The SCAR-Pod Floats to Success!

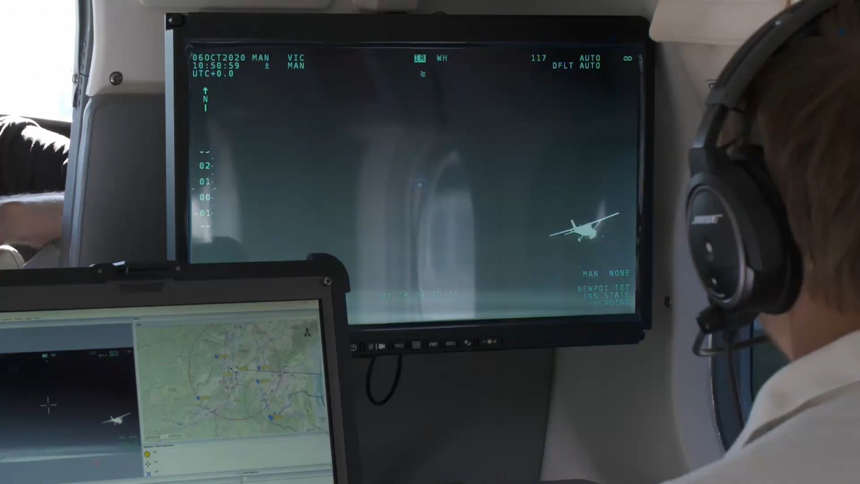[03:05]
The present configuration includes the EOIR system, the moving map, the recorders, the RF downlink.